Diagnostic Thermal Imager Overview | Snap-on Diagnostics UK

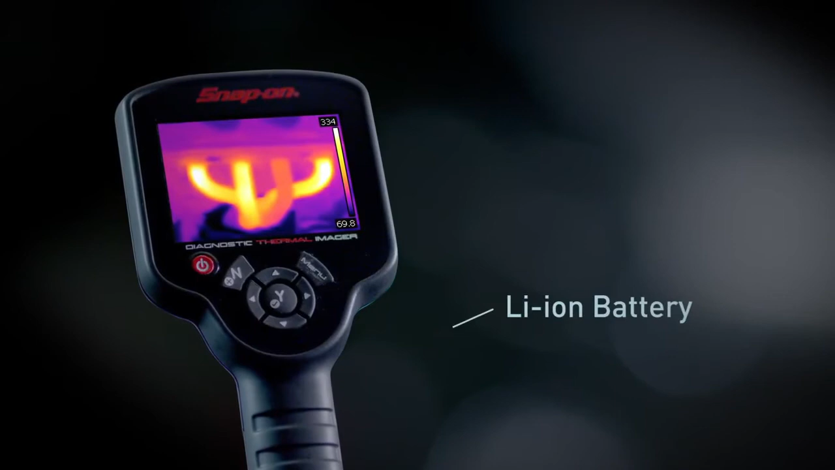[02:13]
a high-power rechargeable lithium-ion battery and the ability to see extreme temperatures up to 840 degrees Fahrenheit on the 3.5-inch color screen.